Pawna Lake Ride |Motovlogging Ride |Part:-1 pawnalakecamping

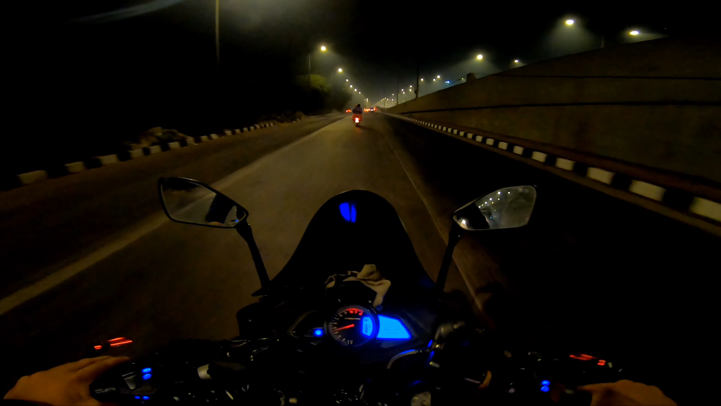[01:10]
तो ये हाईवे शुरू हो चुका है गाइस, अब बस गाड़ी दबाते हुए जाने का है। तो गाइस ये आ चुका है पहला टोल नाका,
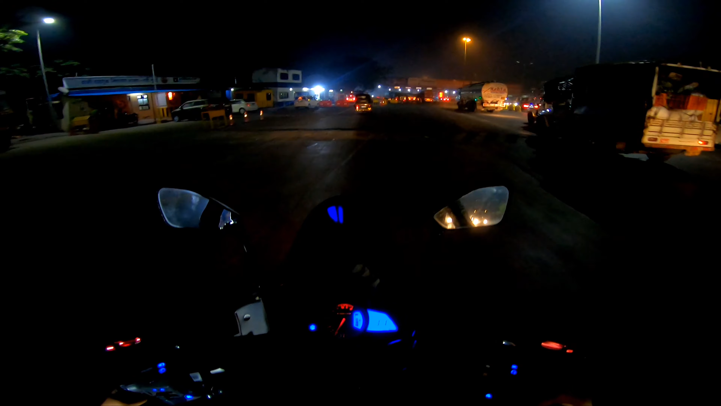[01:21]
वाशी है शायद ये।
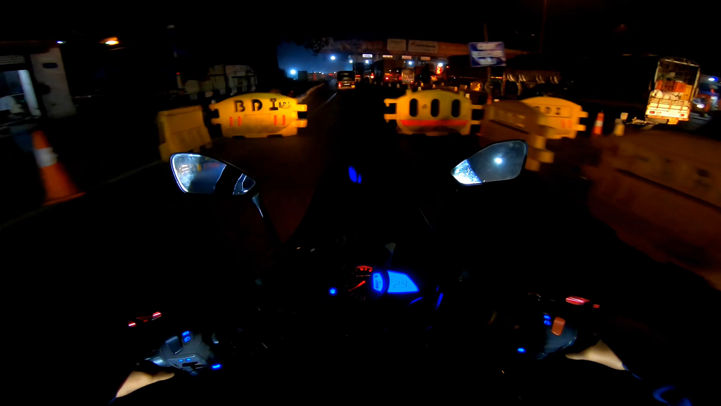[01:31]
फास्टैग की लाइन, सब ट्रक ही ट्रक है सुबह सुबह। तो
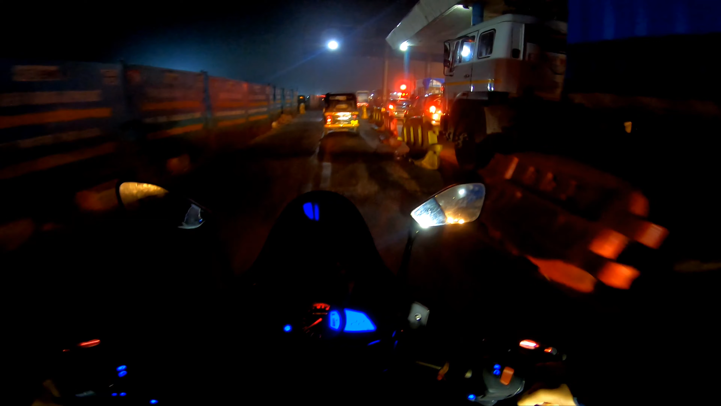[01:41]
अरे वाशी टोल नाका ये शायद।